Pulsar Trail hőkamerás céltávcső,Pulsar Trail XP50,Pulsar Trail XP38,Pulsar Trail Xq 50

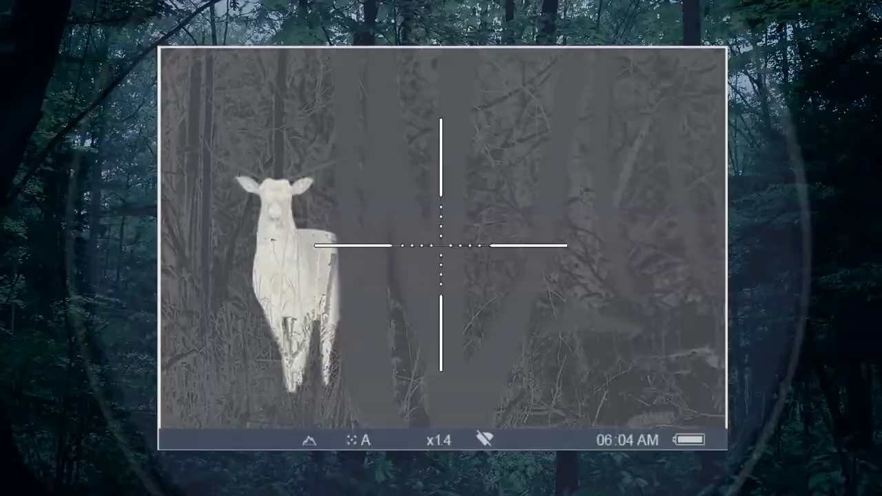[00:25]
For its image acquisition, the trail uses a cutting-edge thermal imaging sensor with a
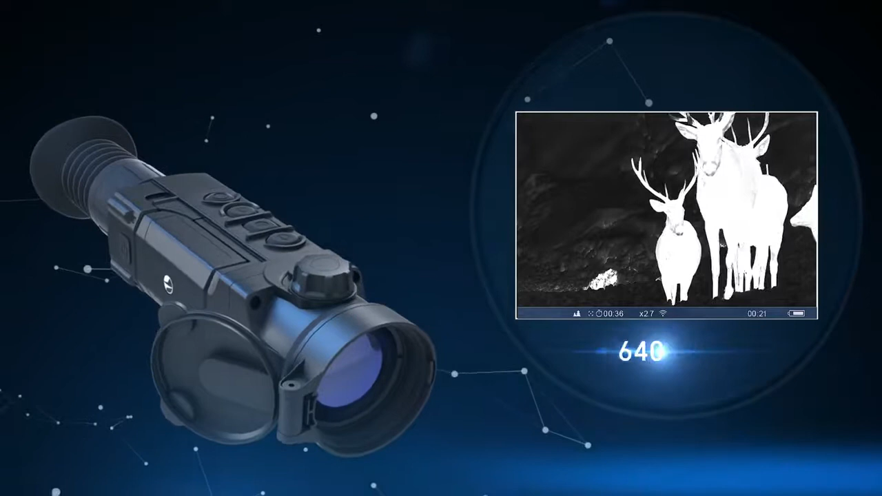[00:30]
remarkable 640x480 pixel resolution and a pixel size of 17 microns.
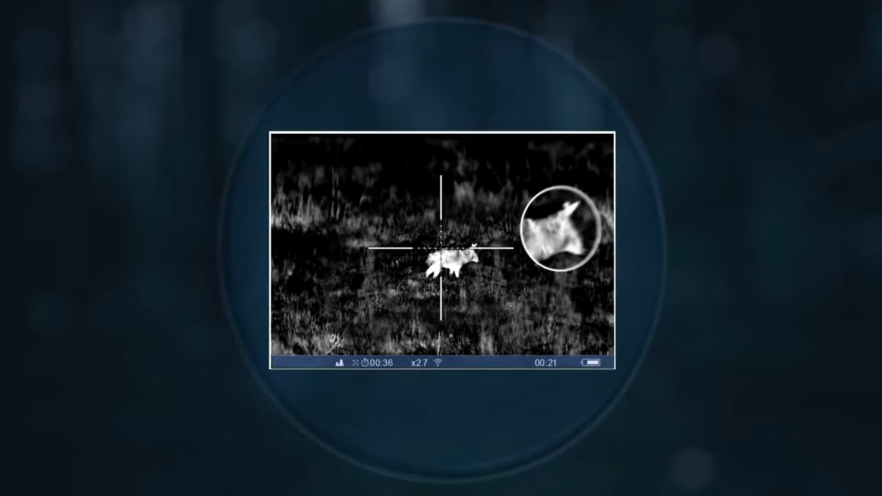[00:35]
The best thermal rendering software in its class for image sharpness.